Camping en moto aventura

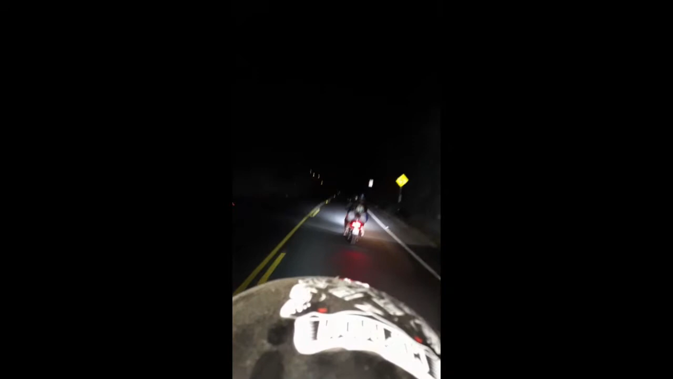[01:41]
Y bueno, pues haciendo una pequeña carrera, pero no tan peligrosa. Siempre con cuidado, tomando las precauciones. Ya que el trayecto lo hicimos a partir de las 9 y media de la noche, saliendo de Lima, un sábado.